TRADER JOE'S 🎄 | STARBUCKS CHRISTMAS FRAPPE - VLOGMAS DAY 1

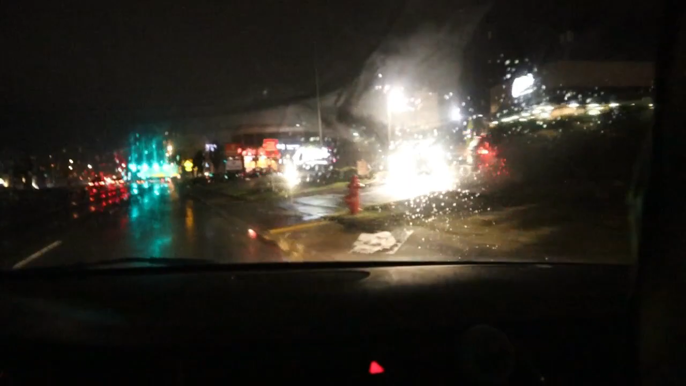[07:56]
Alright, and I made it to the Raising Cane.
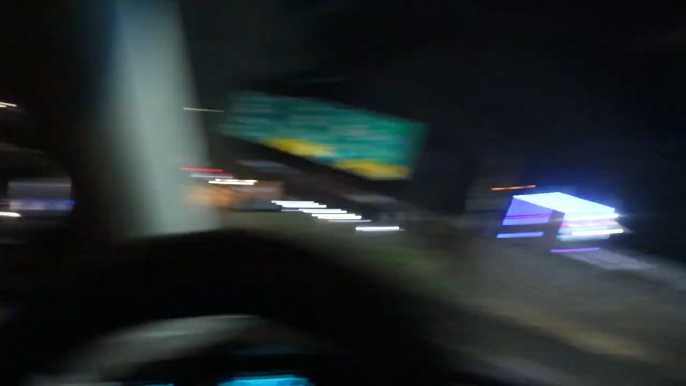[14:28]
It's actually, um, kinda dark in here.